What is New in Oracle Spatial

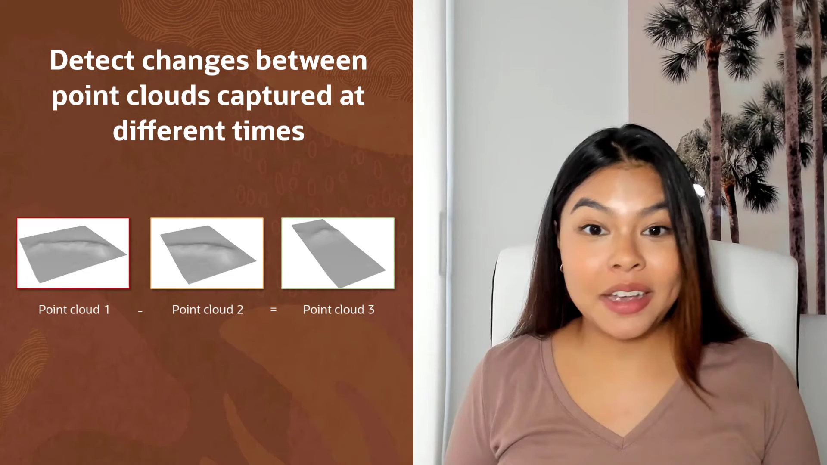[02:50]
You can now detect changes between point clouds captured at different times and compute 2D cross sections on point clouds to get outlines and measurements of objects like buildings, construction sites, or roads and waterways.